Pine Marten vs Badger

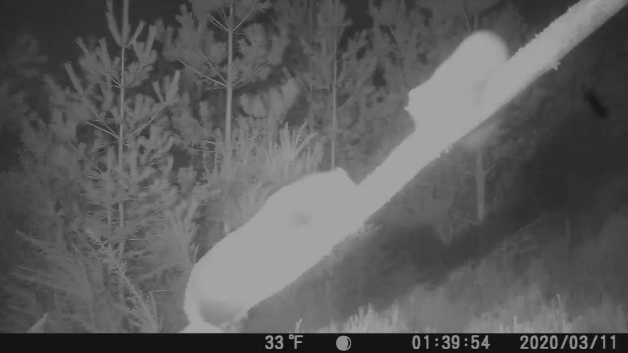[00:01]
This is a little shot that my camera caught of a pine marten and a badger having a bit of a face off over some fruit, as you can see the badger wins, much to the annoyance I'm sure of the pine marten. And in this next clip, if you look right at the bottom right hand side,